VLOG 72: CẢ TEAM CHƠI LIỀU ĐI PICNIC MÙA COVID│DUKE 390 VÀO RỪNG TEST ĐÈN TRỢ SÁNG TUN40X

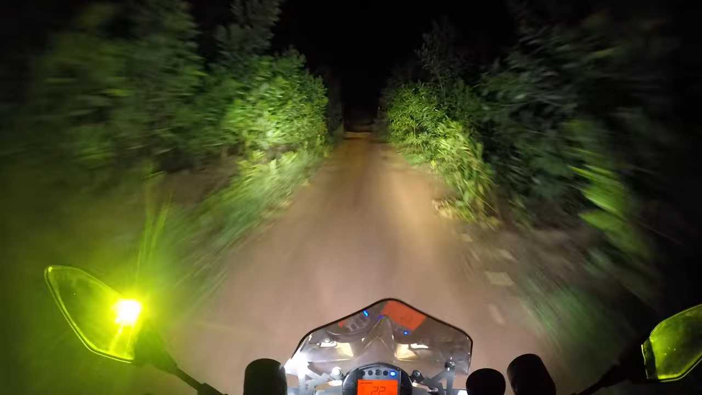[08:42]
hôm nay mình được dịp và xài chức năng của 4 cây tôn mình lắp Cái này mà không có đèn xài đèn thường chắc chết luôn không nè
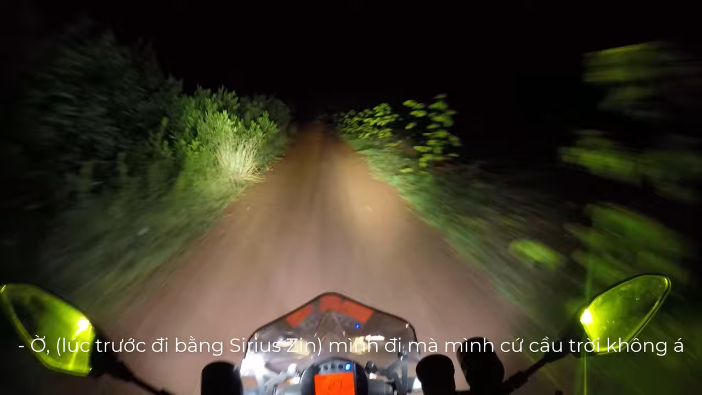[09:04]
Mình đi mà mình cứ cầu trời không á
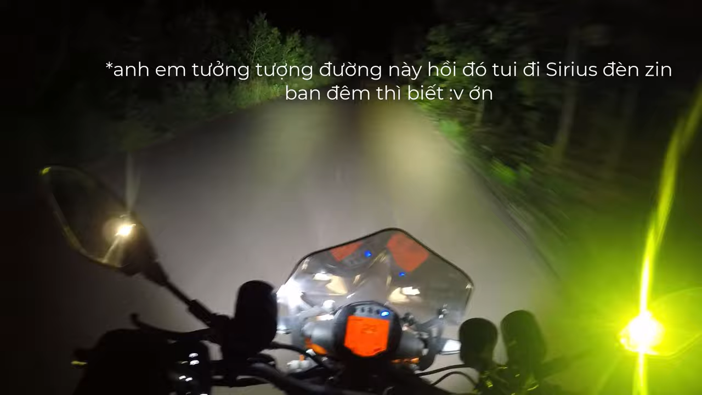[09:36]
Mấy ông ngồi có vị mệt không Đây là khi không có đèn nè Đó đây là khi không có đèn
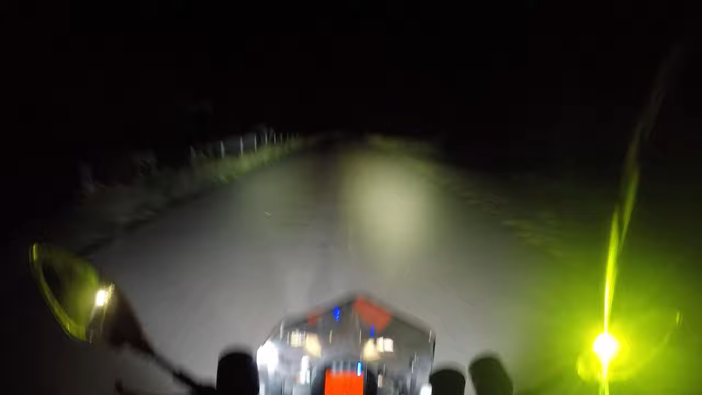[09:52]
Đó không sáng lắm ta Mà ta rau và hâm tăng lắm